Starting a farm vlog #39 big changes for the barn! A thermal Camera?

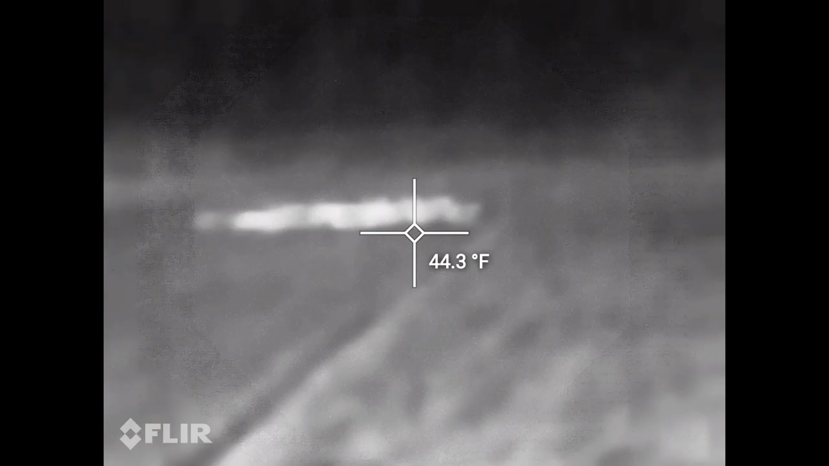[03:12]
On screen: spot 44.3°F
This is roughly about 200 feet away.
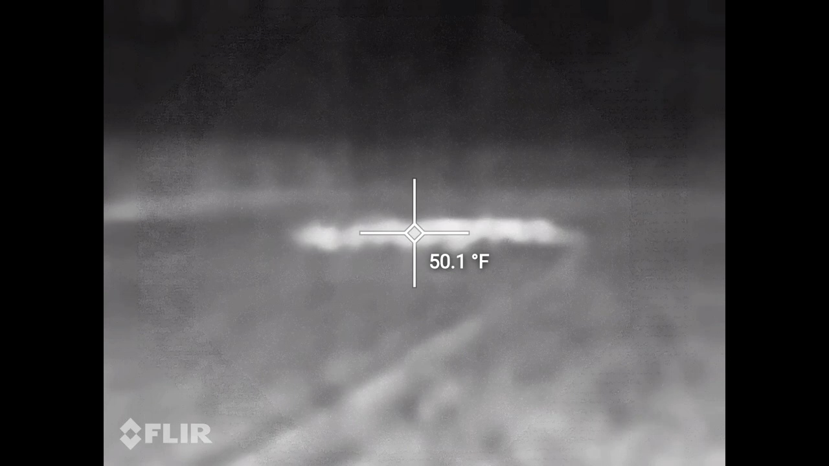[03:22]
On screen: spot 50.1°F
As you can see, the temperature is not accurate, but you can it's easier to see them than seeing them in the dark.
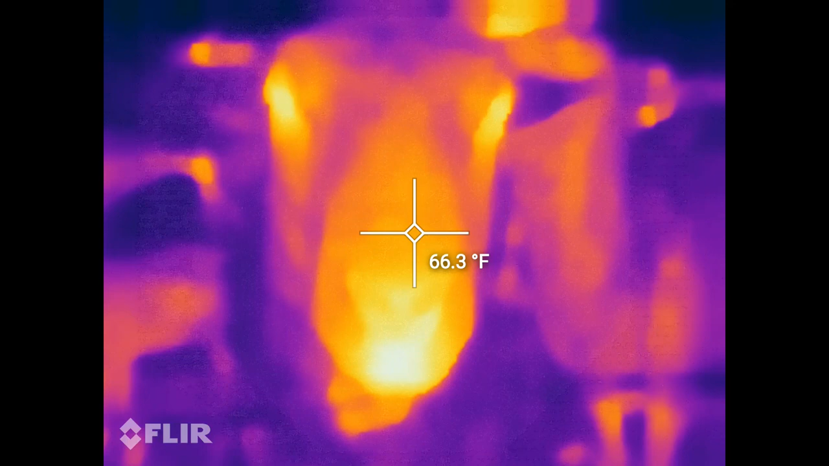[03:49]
On screen: spot 66.3°F
In case you guys were wondering what sheep look like on thermal.